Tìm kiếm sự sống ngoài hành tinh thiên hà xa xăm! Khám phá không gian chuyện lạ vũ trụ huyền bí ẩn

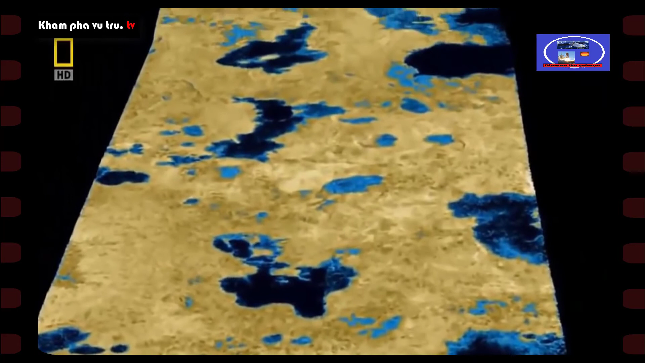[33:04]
Cộp lại có thể lớn hơn cả ngũ đại hồ ở Bắc Mỹ.